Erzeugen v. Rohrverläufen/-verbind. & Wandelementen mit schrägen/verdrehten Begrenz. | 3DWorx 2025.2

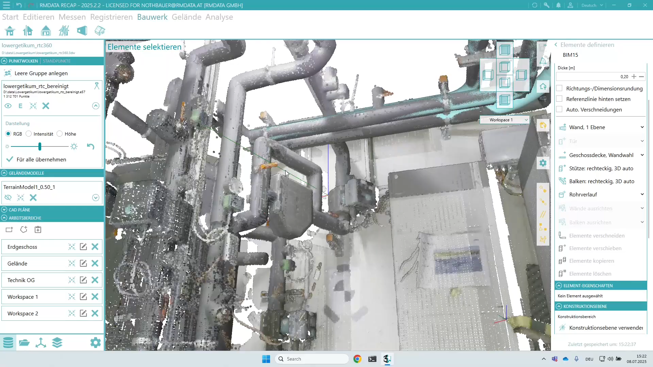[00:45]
Der gesamte Rohrverlauf wird anschließend auf Basis der Punktwolke optimiert für ein präzises und sauberes Modell.
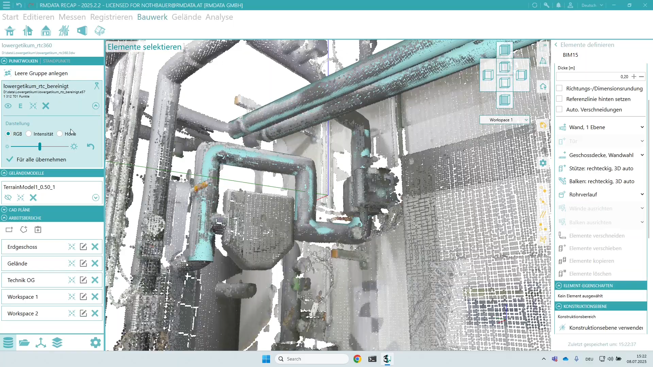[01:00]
Mit den neuen Werkzeugen bearbeiten Sie bestehende Rohrverläufe und deren Verbindungen jetzt noch einfacher. So lassen sich Rohrmodelle gezielt idealisieren, zum Beispiel durch das Angleichen der Bijeradien von parallelen Leitungen.
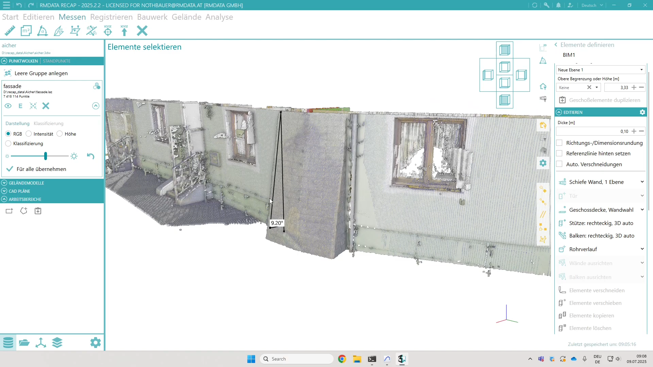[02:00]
Mit der neuesten Version lassen sich Wandelemente jetzt noch realistischer modellieren. Neu ist die Möglichkeit, Wände mit schrägen oder verdrehten Begrenzungsebenen zu erzeugen, ideal für verkippte oder unregelmäßige Wandflächen, für die ein idealisiertes, vertikales Modell zu ungenau wäre.
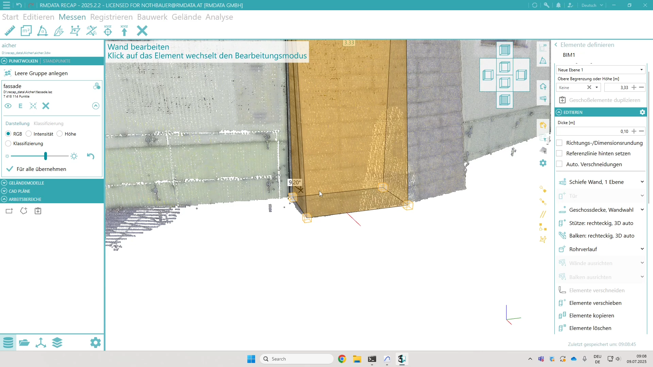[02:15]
Eine integrierte Winkelanzeige unterstützt die geometrische
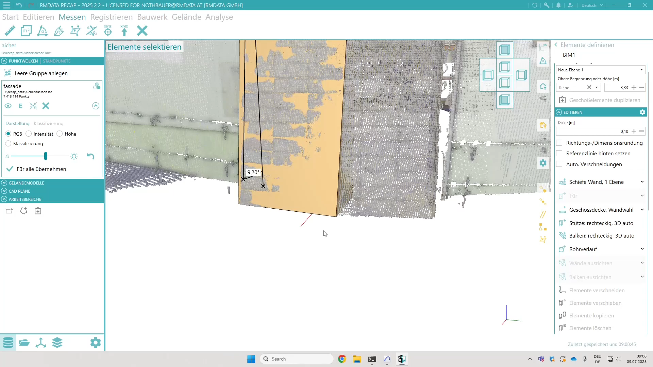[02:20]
Kontrolle und auch die Abweichung zur Punktwolke kann grafisch dargestellt werden.